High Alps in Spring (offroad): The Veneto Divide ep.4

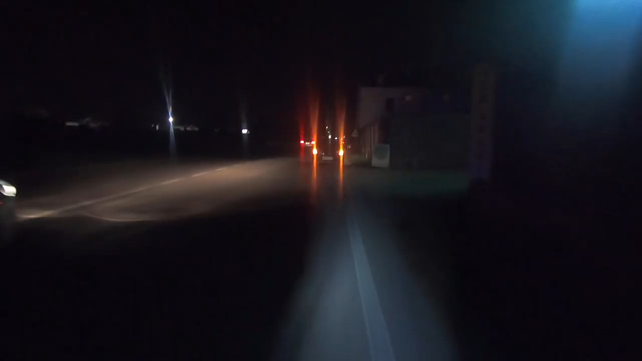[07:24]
So we are currently being escorted to a bed and breakfast because we're looking for one and all were booked out. But this woman now from one B&B, the one booked out, she's really nice and she's getting us to another B&B right now.